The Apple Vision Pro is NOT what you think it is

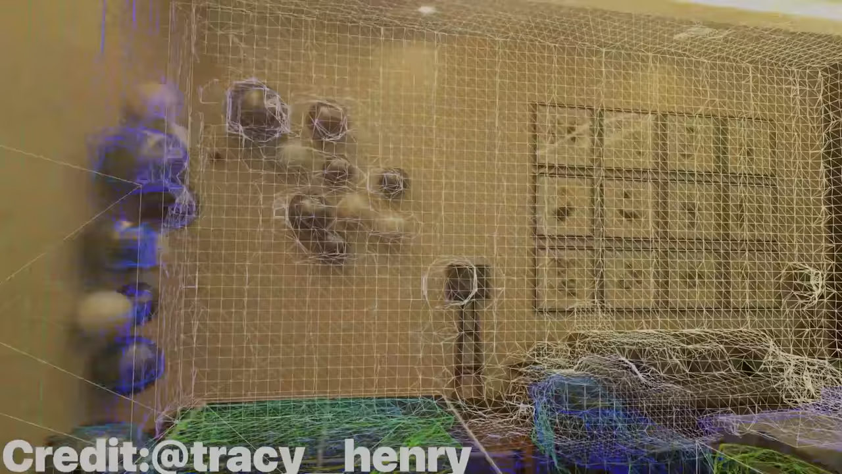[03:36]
the Vision Pro's understanding of its spatial environment is
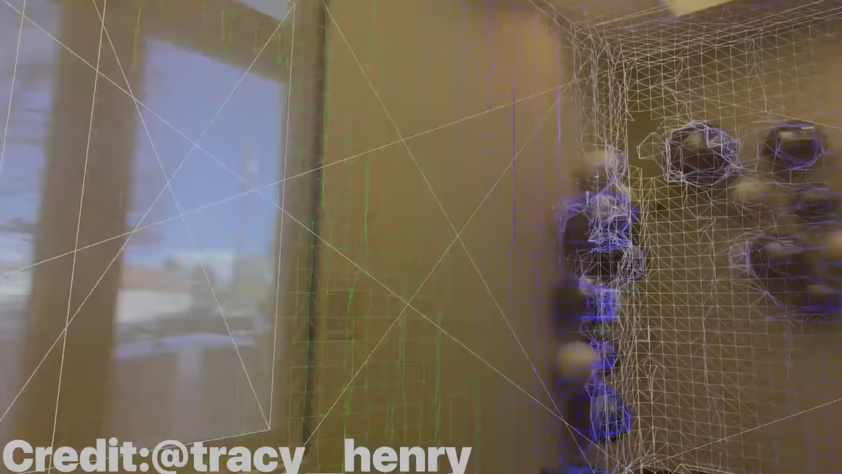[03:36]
significantly
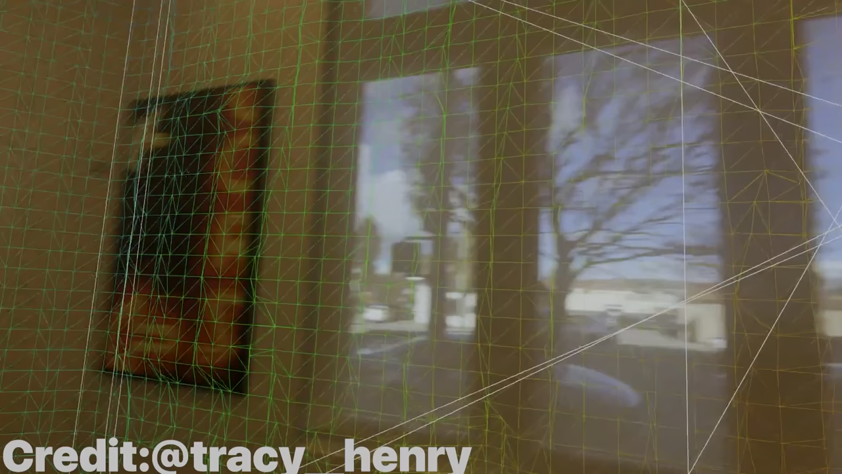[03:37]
more advanced and accessible than anything else out there.